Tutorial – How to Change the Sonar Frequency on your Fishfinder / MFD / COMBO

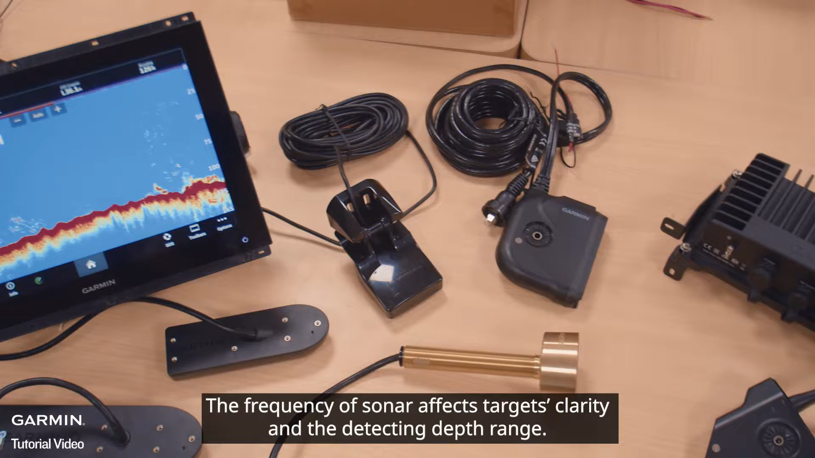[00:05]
In this video, we will show you how to change the sonar frequency according to your working depth and request to get the best result.
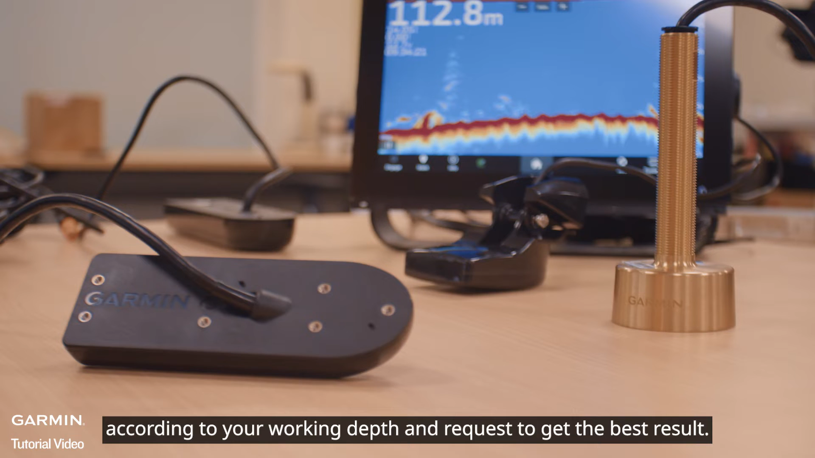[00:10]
Before starting, we recommend watching our choosing the right transducer videos.
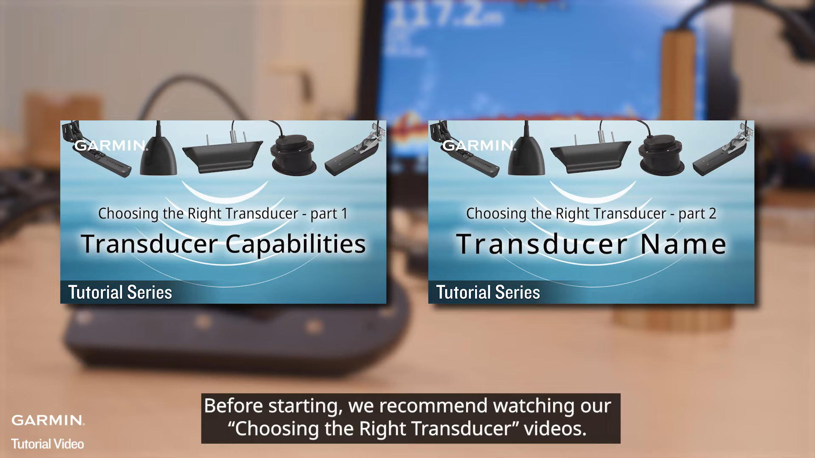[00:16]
For frequency changing, there are two kinds of transducers.
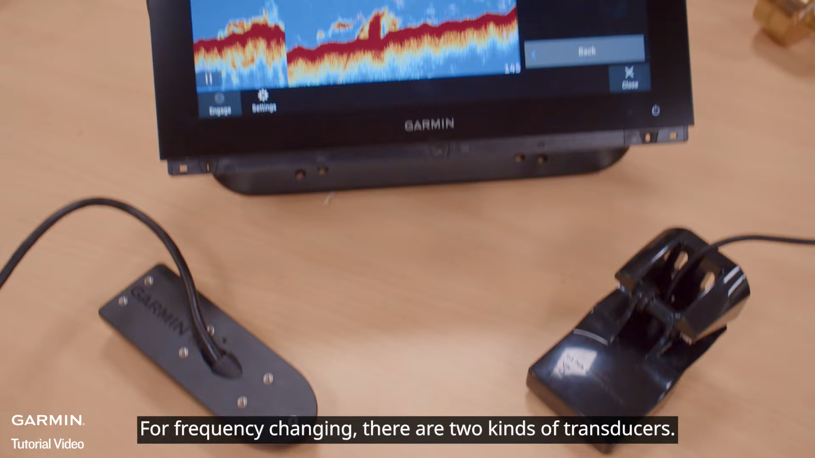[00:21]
The transducers with traditional sonar and the transducers with chirp traditional sonar.
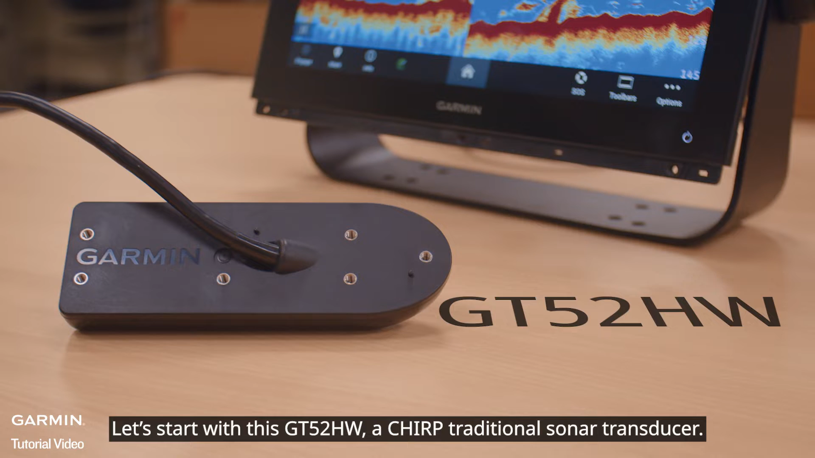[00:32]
First, go to traditional sonar view.
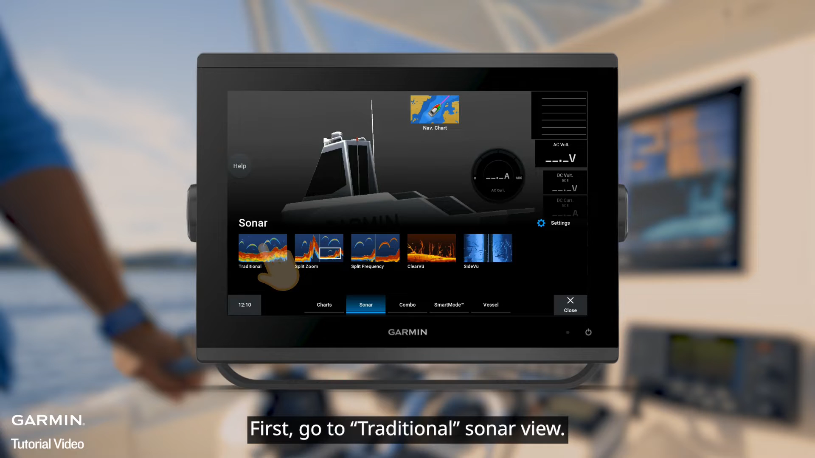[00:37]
Select options. Frequency.
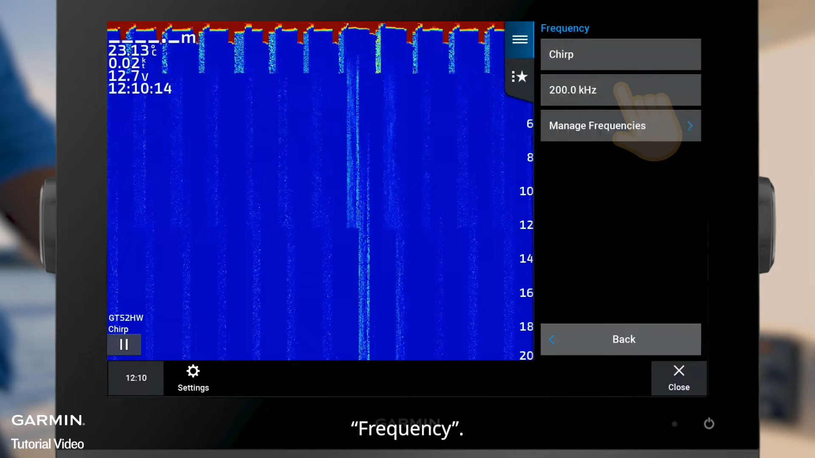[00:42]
Here, you can select the default frequencies. Or select manage frequencies to customize.
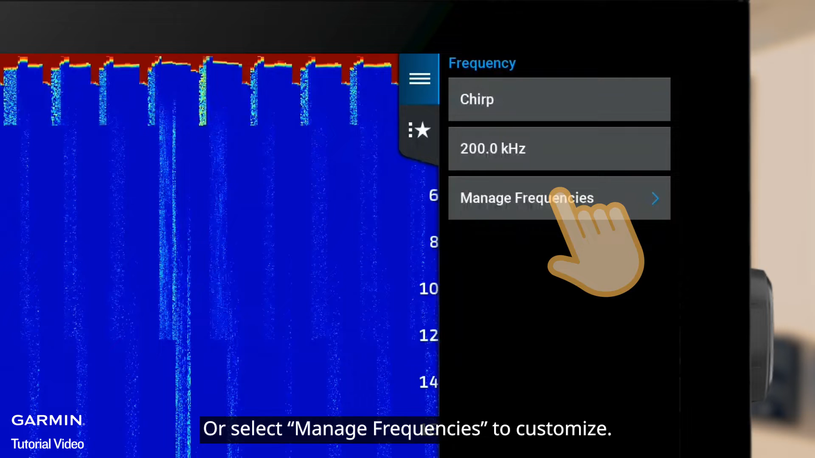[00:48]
Select new preset. Enter your frequency and select done.
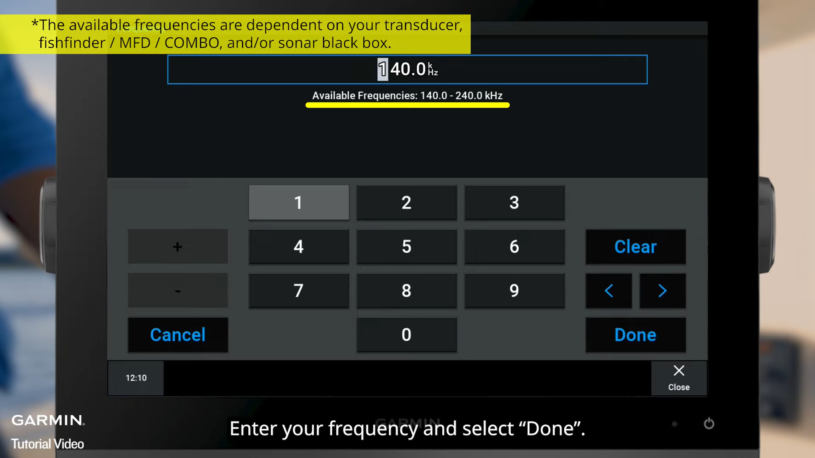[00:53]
Back.
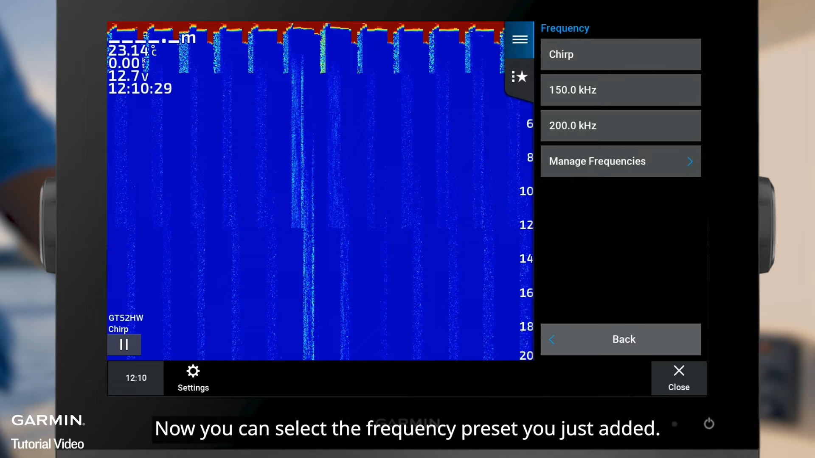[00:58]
Now you can select the frequency preset you just added. In the lower left corner, you can see the frequency you are using right now.
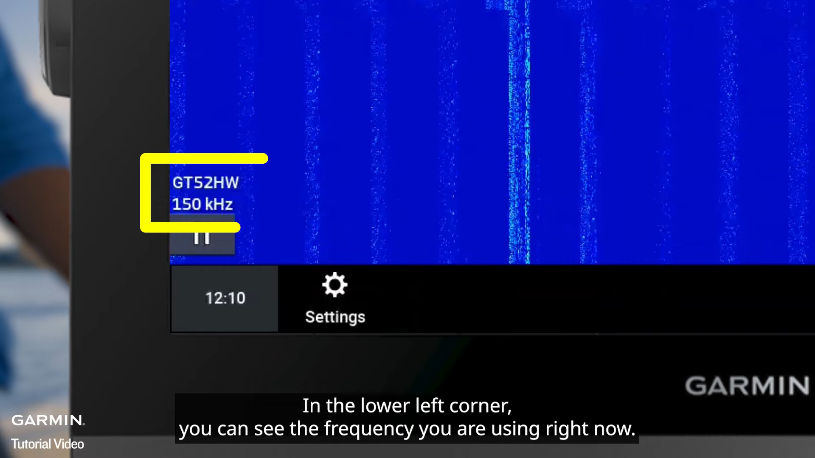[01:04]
Next, traditional sonar transducers. Select options. Frequency.
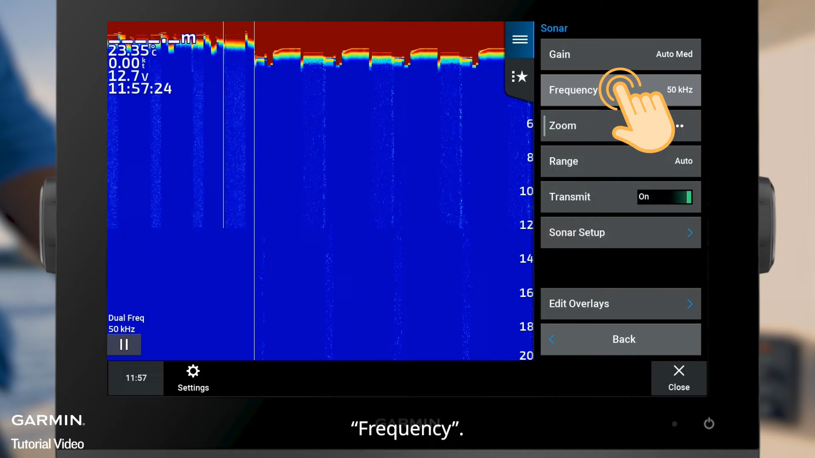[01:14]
Here, you can select the default frequencies, 50, 200, or dual.
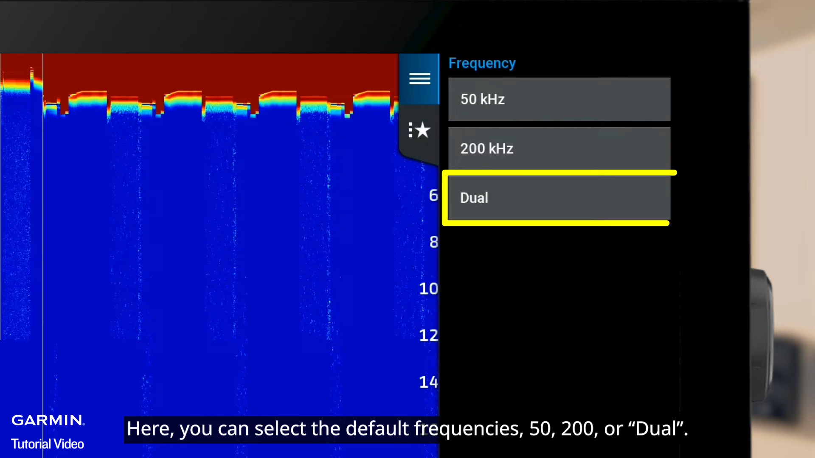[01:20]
Dual will transmit 50 and 200 kHz at the same time. If you want to customize the frequency, select the one you want to change.
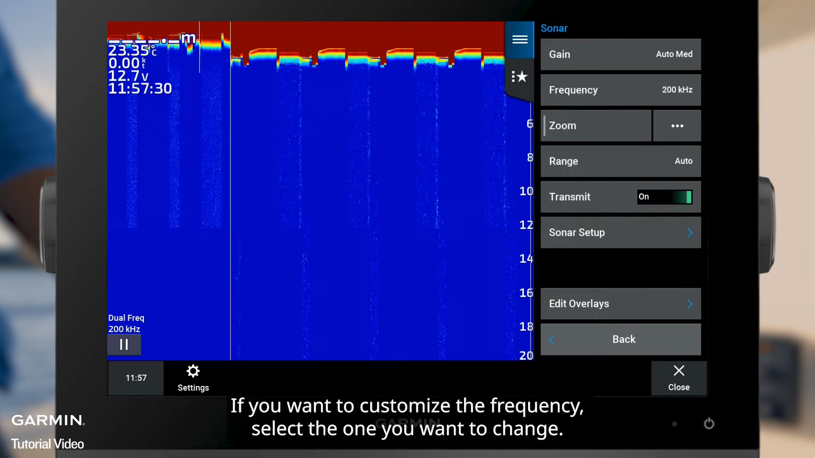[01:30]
Then, select sonar setup. Installation. Frequency. Enter your frequency and select done.
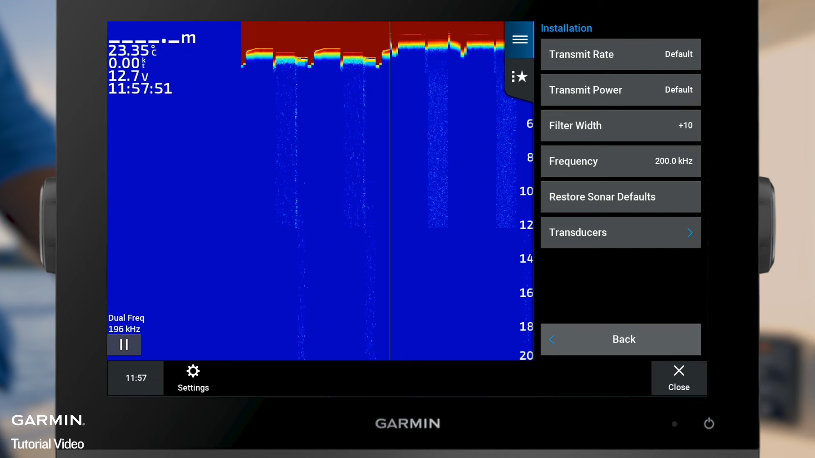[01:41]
Now the frequency has been modified. In the lower left corner, you can see the frequency you are using right now.